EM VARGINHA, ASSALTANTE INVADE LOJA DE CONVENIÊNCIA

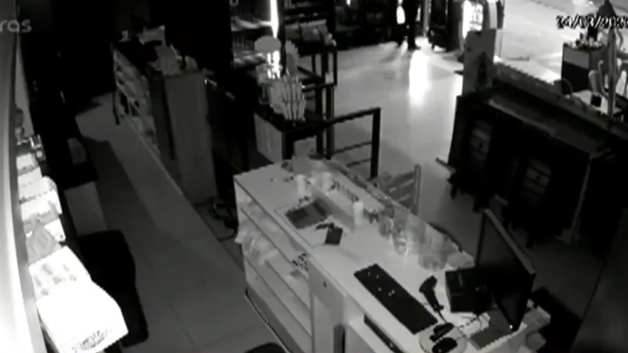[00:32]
Perceba que uma câmera instalada dentro da loja de conveniência registra funcionárias se preparando para fechar a loja. Elas percebem o que está acontecendo e correm para fechar a porta.